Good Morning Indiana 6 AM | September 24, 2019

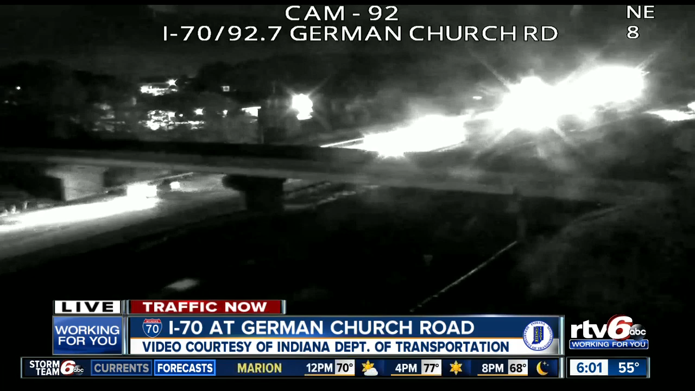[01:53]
No problems here for your commute. Let's take a look at it. Planning your drive times heading in from the east side.
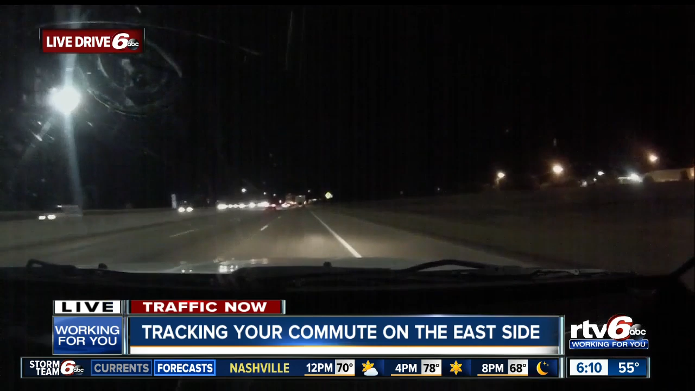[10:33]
I-70 near Post Road, where traffic is moving along just fine this morning. We'll continue to keep you updated on any crashes or delays that might slow you down for your Tuesday. It's 610. We'll be right back.
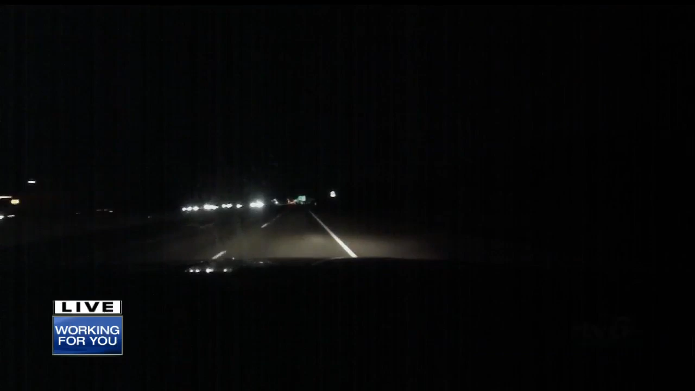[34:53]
And our Shea Good Pastor is driving our live drive vehicle. This is a dash cam view. He's been traveling to the west side. Westbound I-70, approaching I-465, getting ready to hop on northbound I-465 in that area. And you can see everything is clear. No problems here. Just slow you down.
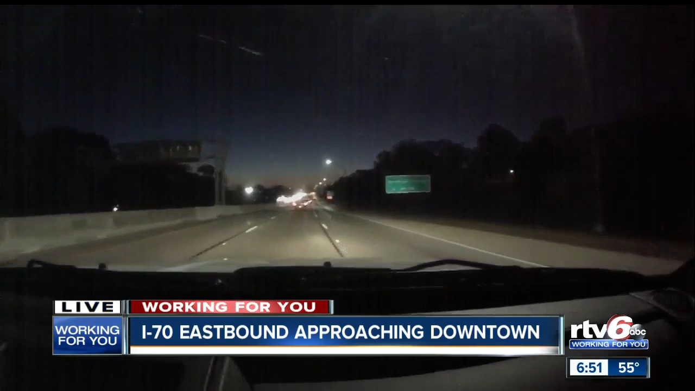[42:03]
This is a dash cam view here of I-70 eastbound. Coming in from the west side, heading towards the downtown area, everything is moving along up to speed. No crashes here to slow you down.